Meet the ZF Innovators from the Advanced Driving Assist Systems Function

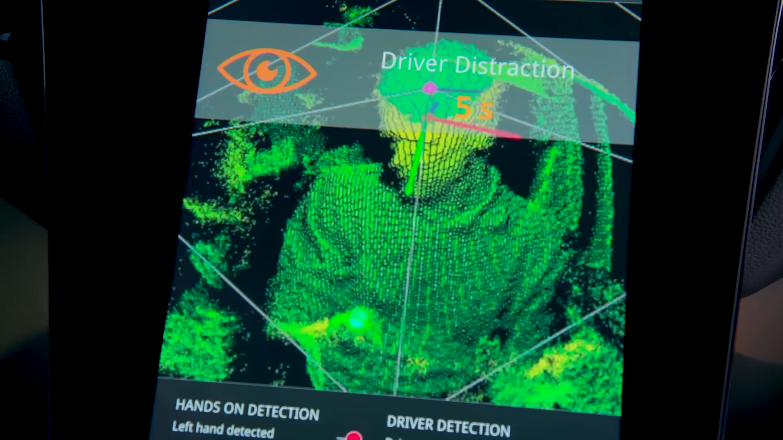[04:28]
One would be a 2D, two-dimensional system that can be used more in the fully automated driving situation to see how many people are within the vehicle,